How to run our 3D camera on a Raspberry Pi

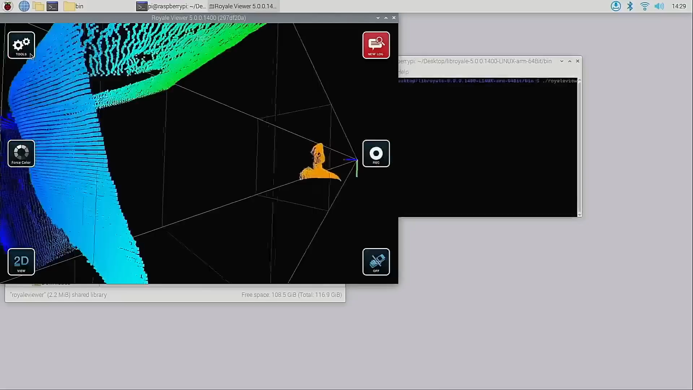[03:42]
In the use cases menu we can see the available modes for the Flex 2.
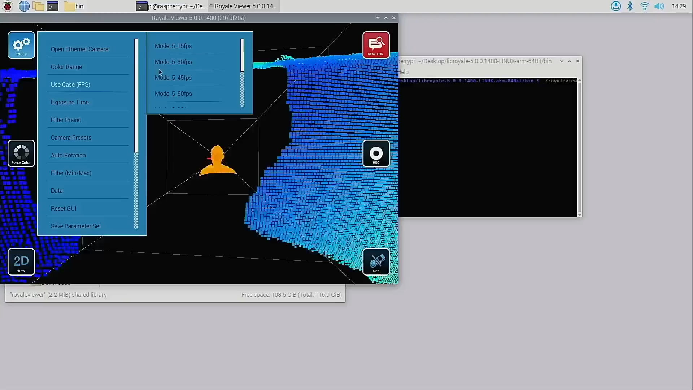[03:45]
I'm currently running mode 9 5fps which means it's a long range mode at 5fps.
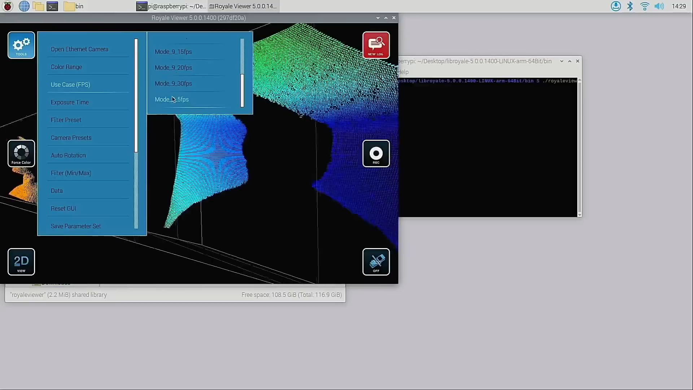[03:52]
These long range modes can detect up to 7.5 meters away.
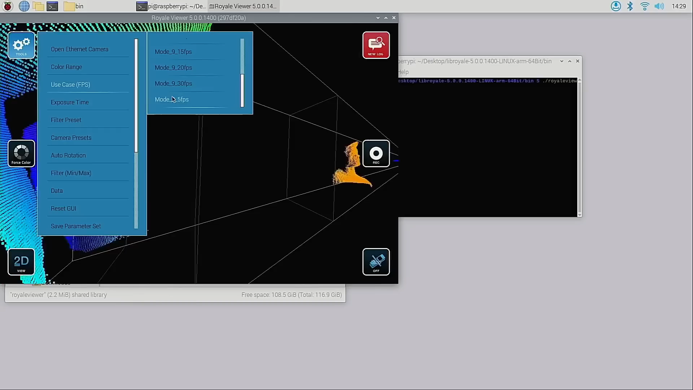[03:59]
Let's now switch to a long range 30fps mode.
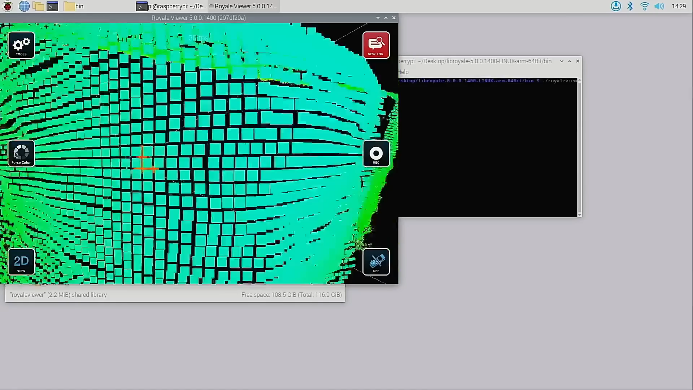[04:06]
As you can see the Raspberry Pi is perfectly capable of providing very accurate distance data at a smooth 30fps.